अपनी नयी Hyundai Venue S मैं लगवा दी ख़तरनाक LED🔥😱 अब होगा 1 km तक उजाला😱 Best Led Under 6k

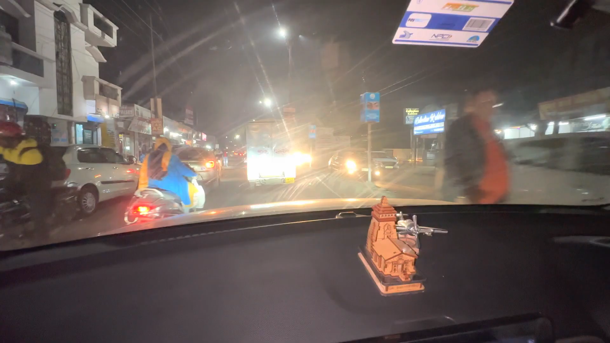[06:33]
तो दोस्तो अब जो है ट्राइ करते हैं तो देखो अभी बहुत अभी तक मेरा यह ना लो बीम पर देखो और काफी बढ़िया जो है लाइट थ्रो कर रहा है
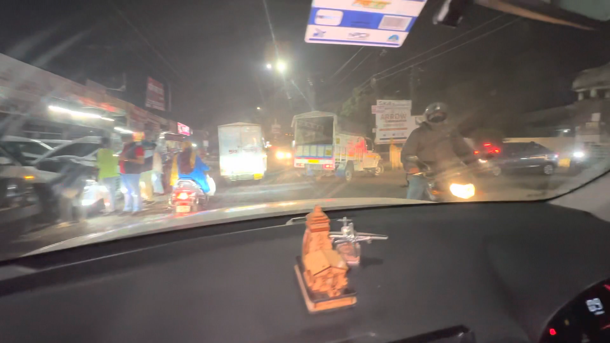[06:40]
फिलाल तो और यह देखो यह है इसका हाई बीम और यह है लो बीम
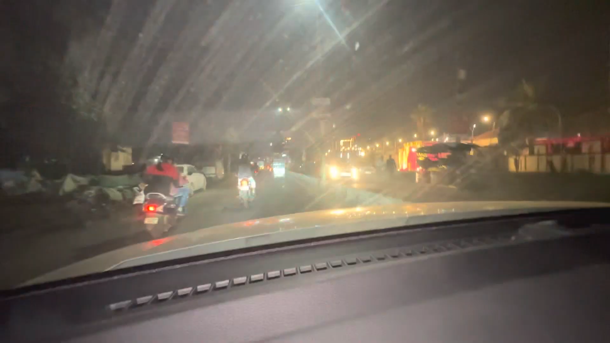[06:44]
तो दोसो थ्रो की बात की जाए देखो अभी तक तो बहुत ही सही लग रहा है और जो पहले हाइलोजन लगा रखे थे उससे तो काफी ज़्यादा जो इंप्रूमेंट है
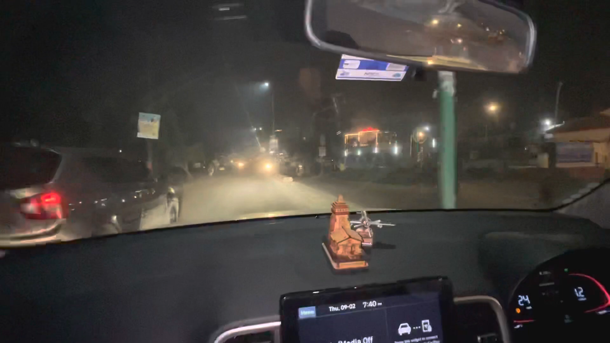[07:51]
यह रहा है इसका हाई तो इसका हाई भी जो है उससे तो काफी बेटर लग रहा है तो ज़्यादा लगा है
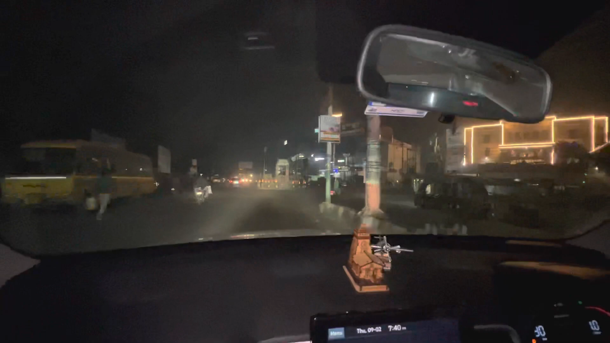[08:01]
वो ज़्यादा लगा बागी अलकी बुल की और टेस्टिंग पर देख लेते इब आठ साबने चलके दिखाते हैं इससामने खाली जगा है और यहाँ जो है अक्षट कर
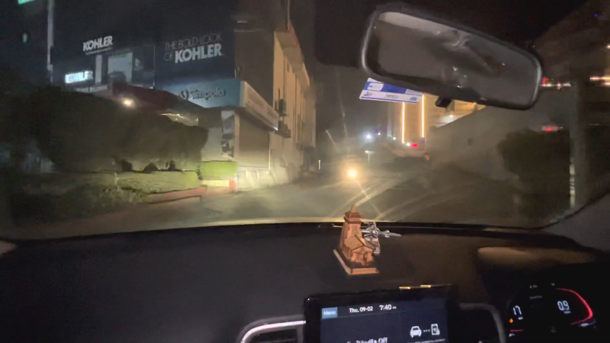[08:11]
लेंगे तो यह दो आप देख रहां वह आप सामने तक
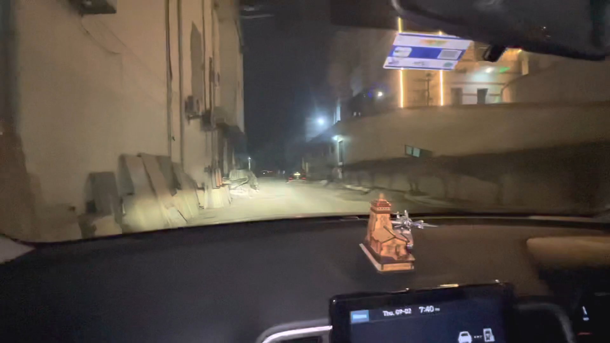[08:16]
पूरी लाइट जा रही है
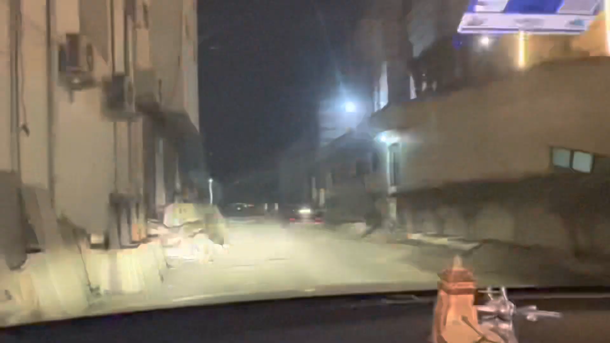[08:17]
इसका जो लाइट है ना ज़्यादा आपकी येलो टोन पे है ना ज़्यादा
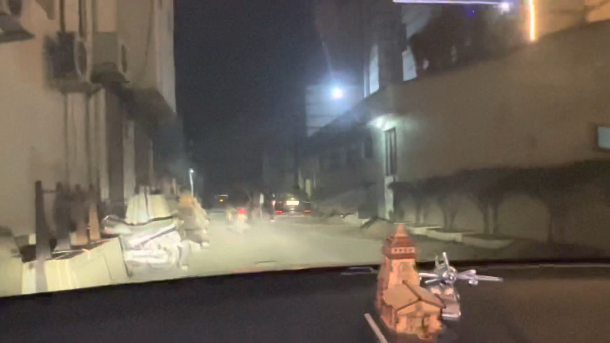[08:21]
जो है आपकी वाइ� तोन पे है मनल अब जो है इसका थोड़ा सा आपको बोल सकता हूं गोल्डन टाइप का जो है इसका टेम्परेचर है यह अभी लो बीम पे है तो काफी अच्छा जो है यह आपे मिल रहा है थो और यह देखो हाई तो